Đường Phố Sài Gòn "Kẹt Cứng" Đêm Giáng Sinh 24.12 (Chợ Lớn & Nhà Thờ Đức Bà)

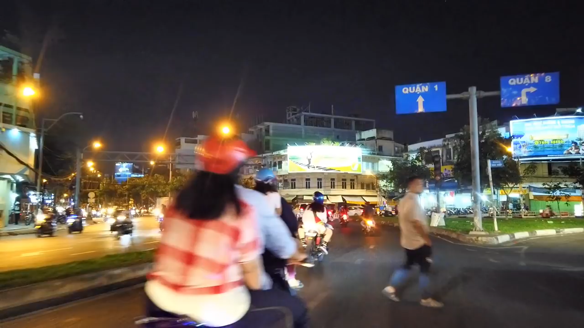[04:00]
Rồi chúng ta chạy ở đây là đường Hải Thường Lãn Ông nè, tới đây chúng ta sẽ hoành lại ha, hoành lại để xem hình ảnh ở bên kia đường xem sao, rồi mình sẽ vòng qua đường Nguyễn Trãi mình về ha.
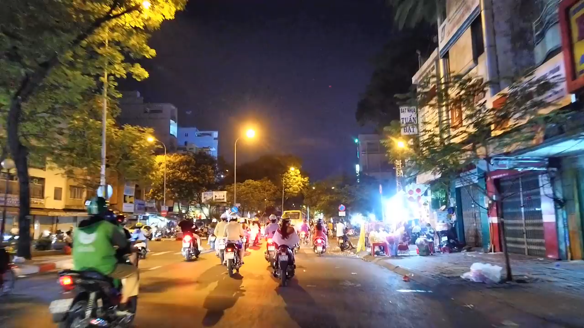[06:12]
Và hôm nay những ngày những cửa hàng giờ này cũng đóng cửa rồi. Rồi chúng ta sẽ quẹo qua, đây là đình Ông Bổn nè, phía trước là trường Trần Bội Cơ đó.
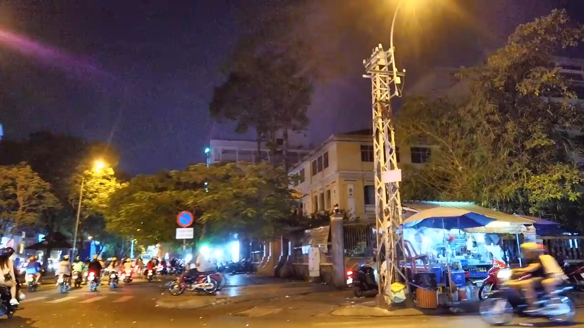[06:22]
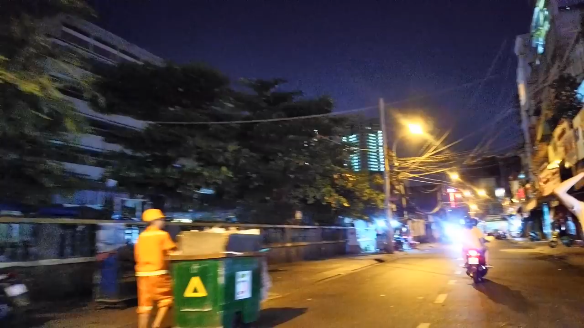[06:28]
Đây là đường Phùng Hưng,
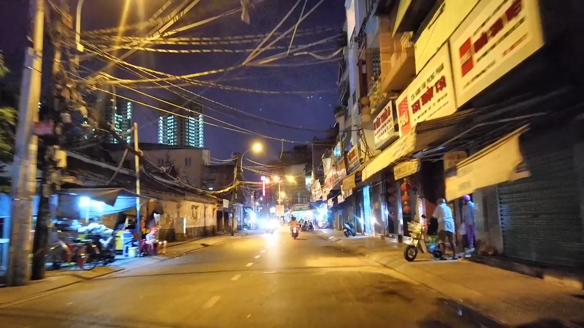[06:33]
con đường rất là vắng vẻ về đêm, chỉ có một đoạn là đông thôi, đó, một đoạn chợ chợ Phùng Hưng đó, chợ Thủ Đô. Đây là đèn năm ngọn nè. Thật ra ở Chợ Lớn này mà đi, nếu mà chúng ta đi bộ ban đêm thì sẽ rất là vắng vẻ, rồi những hình ảnh nó cũng chán buồn tẻ lắm,
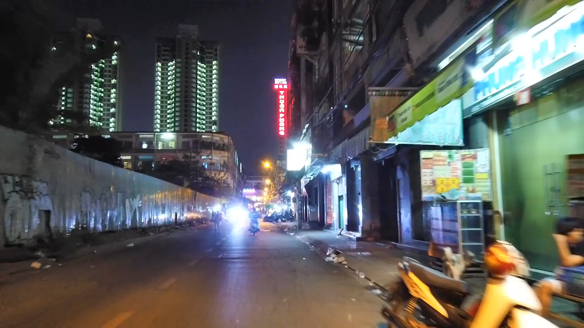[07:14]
Tới đây rất là vắng ghê chưa, tối thui luôn. Hôm nay là phía trước chúng ta đó là chung cư Phùng Hưng đó, bốn góc chung cư nhưng mà ngày nay còn có ba góc thôi.
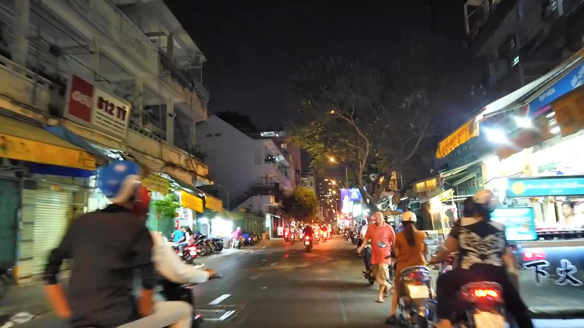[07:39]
Chúng ta chạy qua đây là ở đường Nguyễn Trãi, đi thẳng về quận nhất luôn.
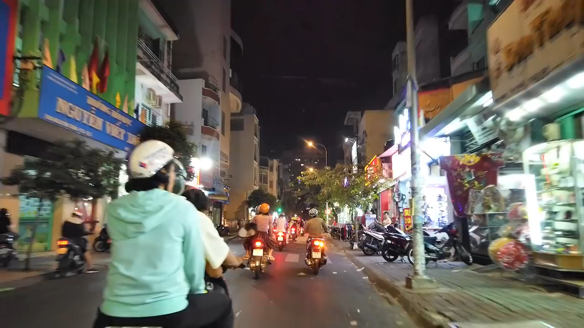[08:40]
Mình đi xuống tới xíu thì có chùa chùa Bà Thiên Hậu đó.
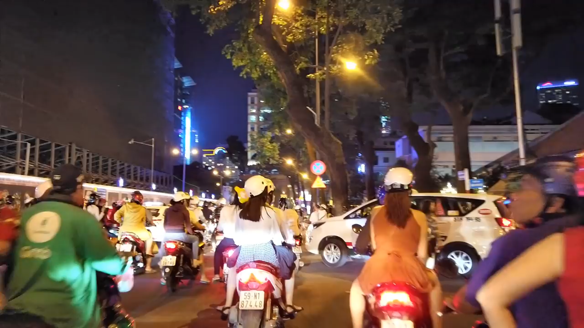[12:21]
Chúng ta đi dạo nha, ngắm xe.
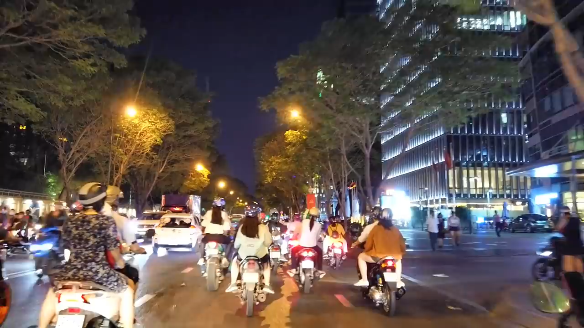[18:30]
Tiện đi tới đây rồi lại không có đường về luôn. Bị chào rồi. Bây giờ mà quẹo Tôn Đức Thắng chắc cũng không biết có kẹt hay không. Chỉ còn con đường duy nhất đó thôi. Chứ bây giờ đi đường Hai Bà Trưng đi về là tiêu luôn. Tôn Đức Thắng rồi mình ra đại lộ Đông Tây đi về.